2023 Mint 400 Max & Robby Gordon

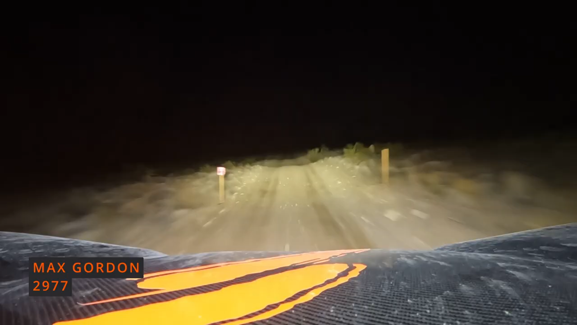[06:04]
We head out right here, we hit this first jump,